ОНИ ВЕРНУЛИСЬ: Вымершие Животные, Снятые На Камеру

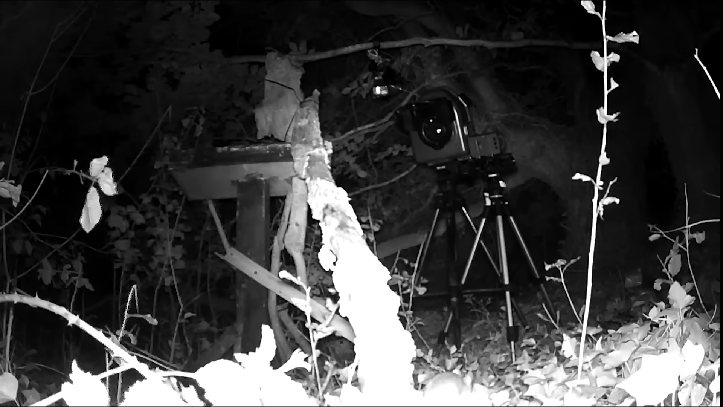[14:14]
Пантера избегала их. Однако настойчивость окупилась, когда фотографу, наконец, удалось увидеть это таинственное существо через объектив своей камеры.
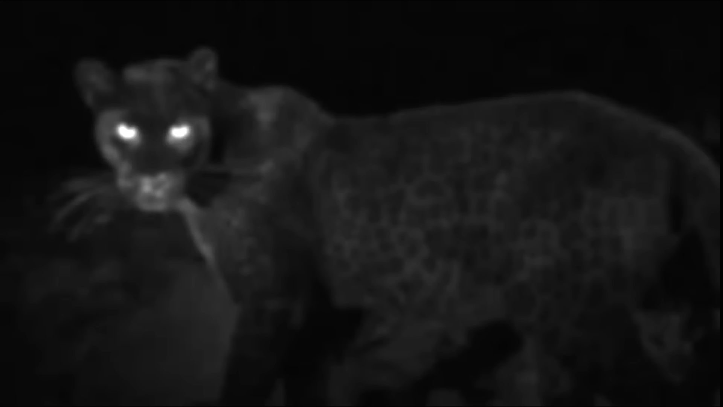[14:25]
Невероятный черный леопард с его характерным и удивительным окрасом. Правда симпатяшка?